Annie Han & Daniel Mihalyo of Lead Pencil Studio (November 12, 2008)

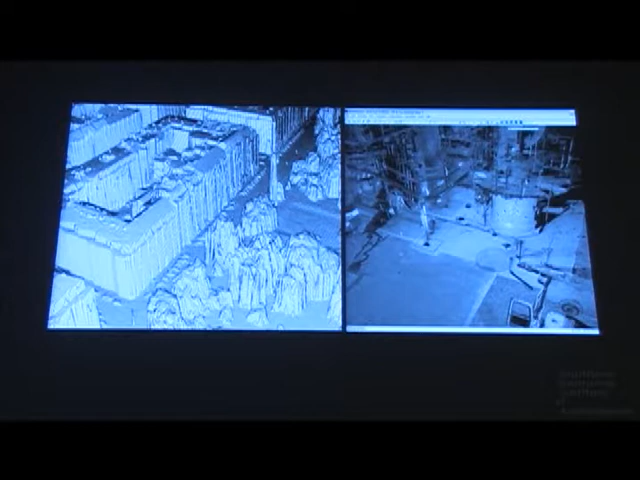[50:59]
Here's a couple of shots from early high-density scanning machines, also known as LIDAR. They do it for mapping, aerial mapping cities to find out what sort of density and forest cover there is. And they also use it on a ride there,
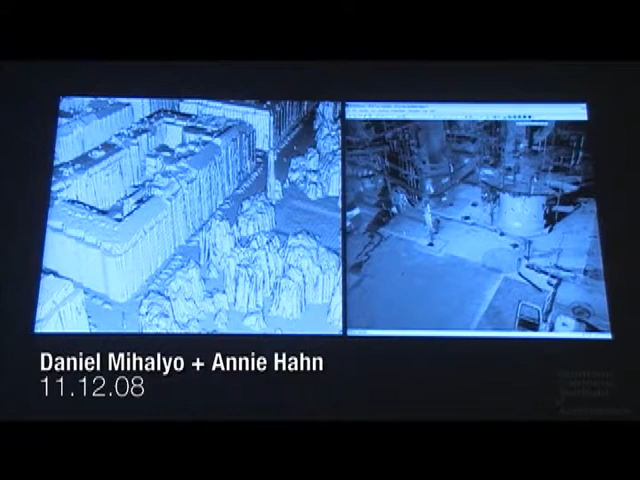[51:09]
in like a petroleum plant, to figure out where all the pipes are, where they can fit new pipes, sleeve them in between.
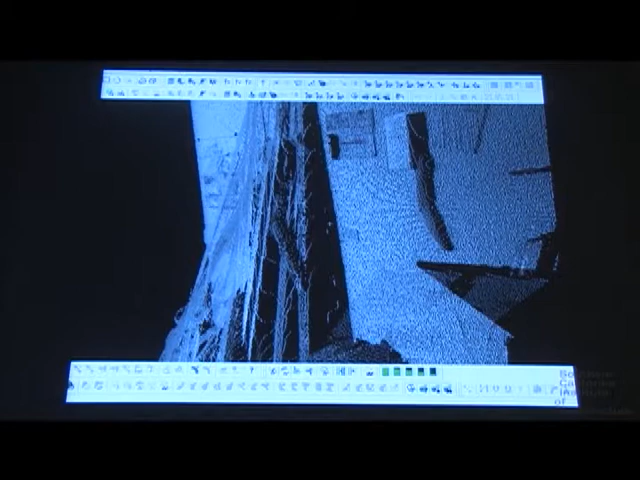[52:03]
And then you can stitch them together, various scans, and create interior and exteriors, cut sections. It's really useful for as-built people, and especially studying older buildings.
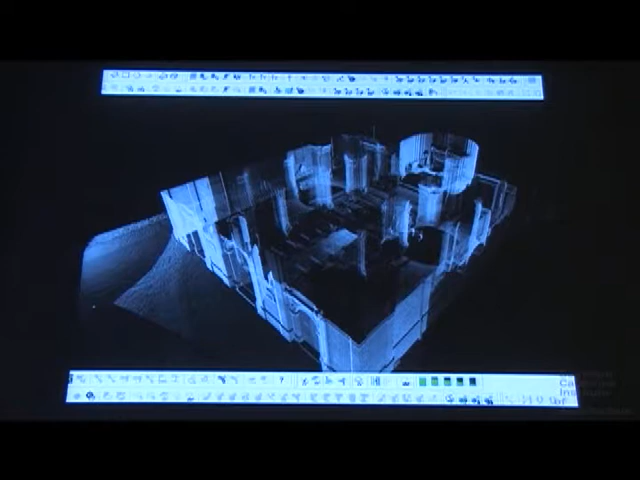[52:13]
Find out where every stone is and how off, out of square. So we actually used it to scan several sites in the center of Rome,
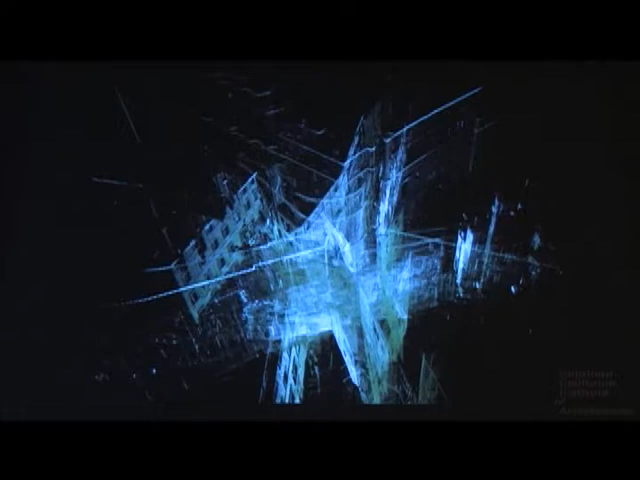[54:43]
And then we started to take this data and to start to use it as information to sort of propose site-specific installations in Rome. So this is one street. All the facades overlaid on top of one another into a total collision. which doesn't make any sense anymore. This is also another street where every facade is overlapped,
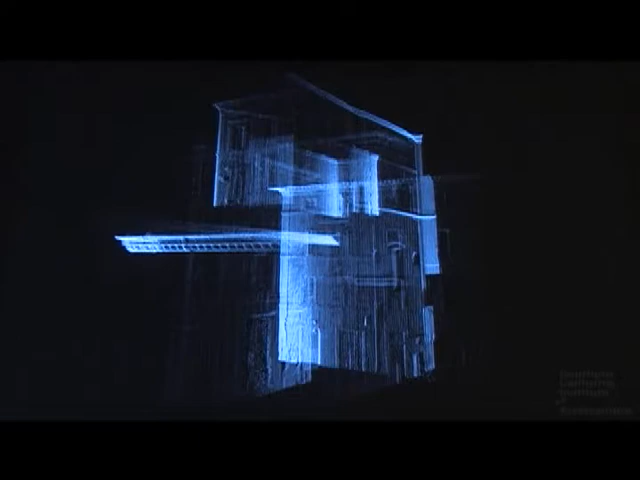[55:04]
orthogonal onto one another, forming a secondary space.
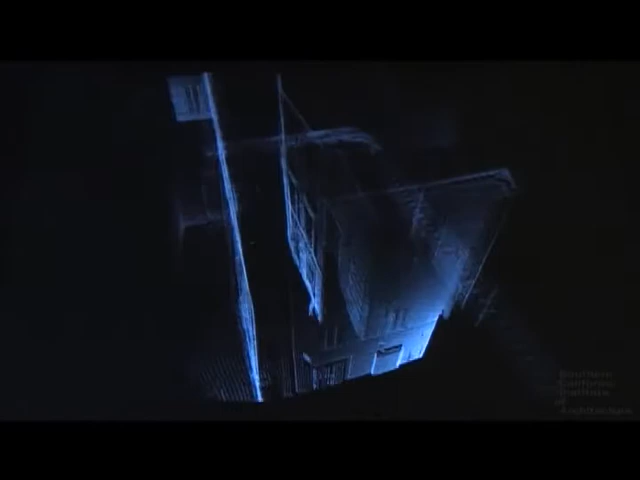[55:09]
Another screenshot from that. This is a video that we'll show in a second. These are all the windows in one particular intersection, all in their original location,